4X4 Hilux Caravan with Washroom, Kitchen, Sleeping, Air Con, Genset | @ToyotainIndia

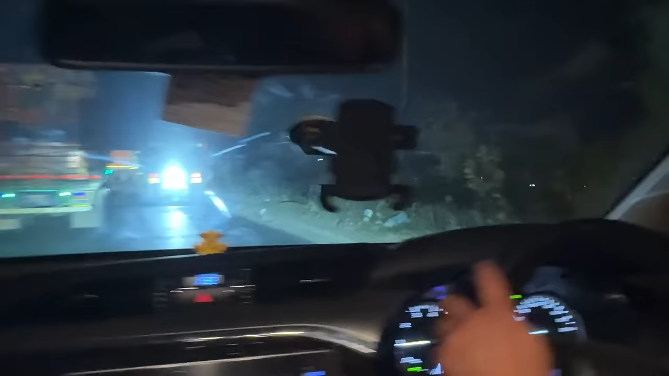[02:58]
अभी मैंने इसमें काफी कुछ कर लिया है, टिल्ट मार लिया है, ट्विस्ट मार लिया है, सब कुछ बढ़िया चल रहा है।
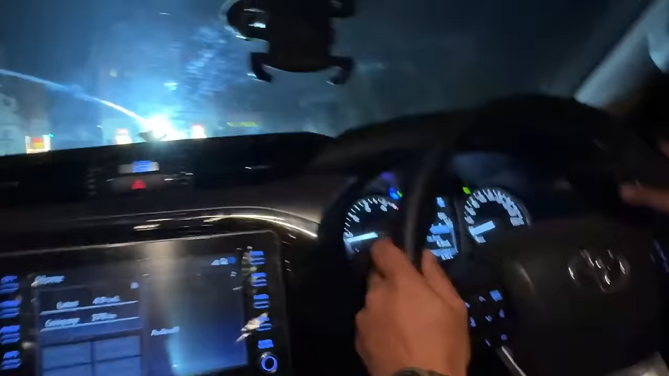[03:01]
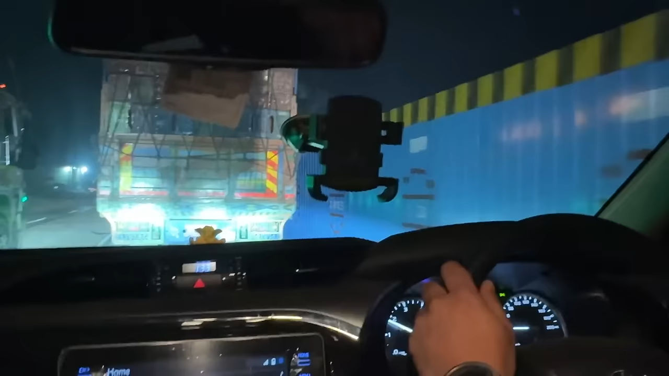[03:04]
सेंटर ऑफ ग्रेविटी काफी लो है, ये ट्रक वाला परेशान कर रहा है अपने को।
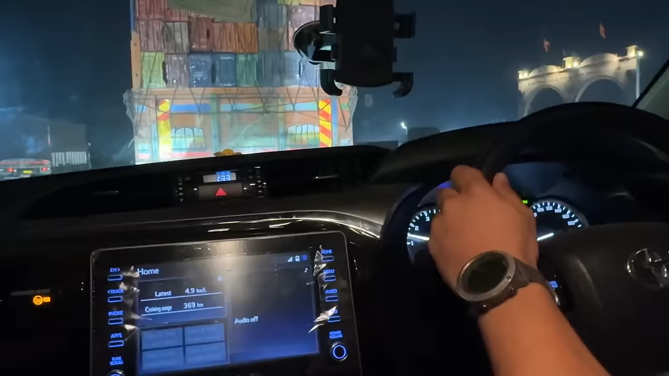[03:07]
चलो गाइस ओवरटेक कर रहा हूँ इतनी बड़ी गाड़ी में, और
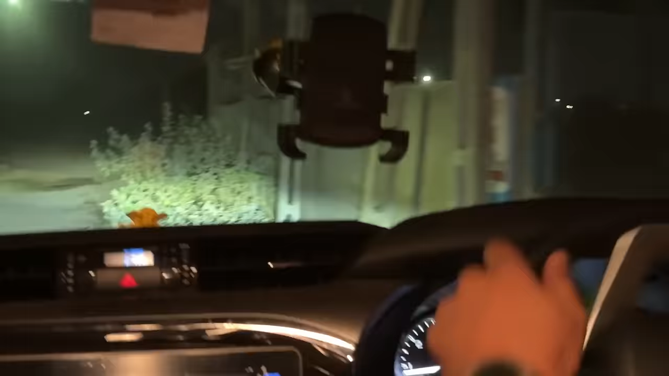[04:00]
इस समय हम रोड टेस्ट पे निकले हैं, अब ऑफ रोडिंग करेंगे, ऑफ रोडिंग पे आ गए हैं।
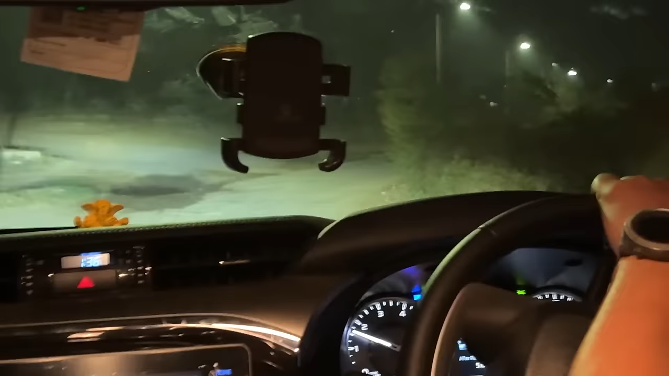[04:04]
अभी हमने इसको 110 किलोमीटर पर आर की स्पीड तक लेके गए, एडवाइजेबल 80 है, लेकिन उस पर भी गाड़ी बहुत स्टेबल थी।
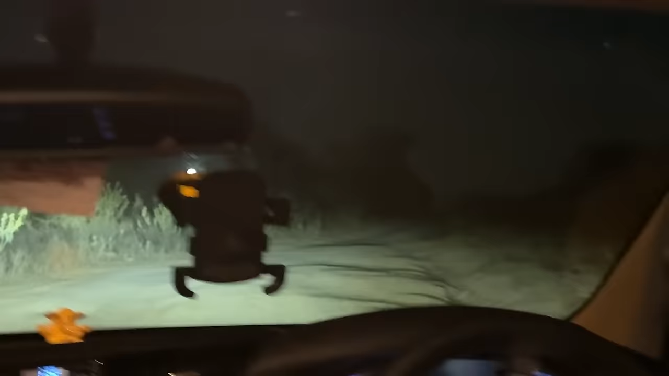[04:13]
और अब हम कर रहे हैं गाइस ऑफ रोडिंग, और इस समय हम एक कच्चे रास्ते पे हाईवे से गाड़ी को उतार लिए, जैसा कि आपको दिख रहा होगा सामने।
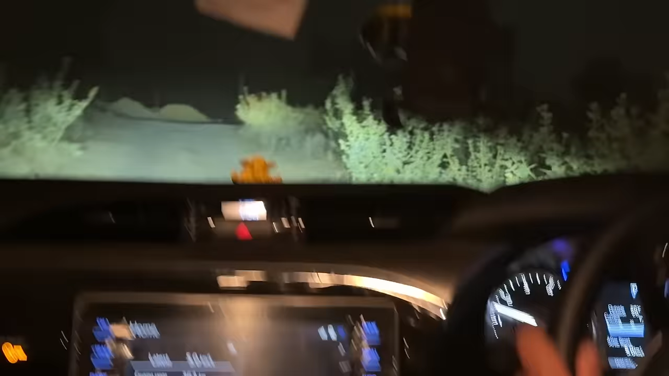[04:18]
तो इधर भी गाड़ी की स्पीड ठीक ठाक रखी हुई है
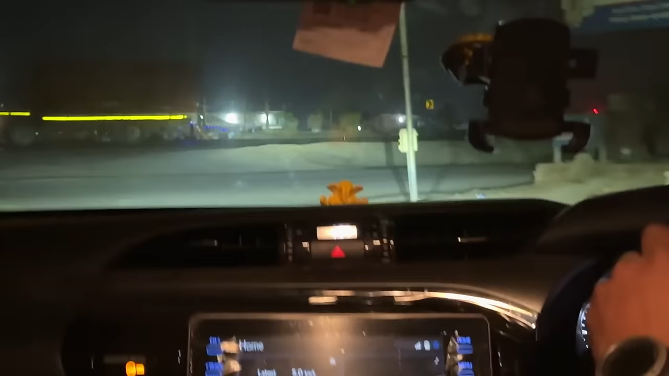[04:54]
डॉक्टर डांडे साइड में बैठे हैं, मजे ले रहे हैं। मेरे को पीछे फोन पकड़ा दिया है, एक हाथ से तो मैंने हैंडल पकड़ा हुआ है, एक हाथ से फोन पकड़ा हुआ है और वापस आ गए हाईवे पे।
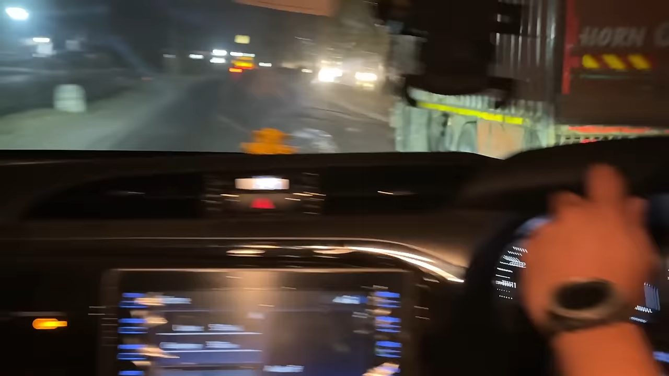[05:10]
अभी हाईवे पे मैं अभी को थोड़ा आराम हो गया और अब एक बार ब्रेकिंग चेक करेंगे गाइस।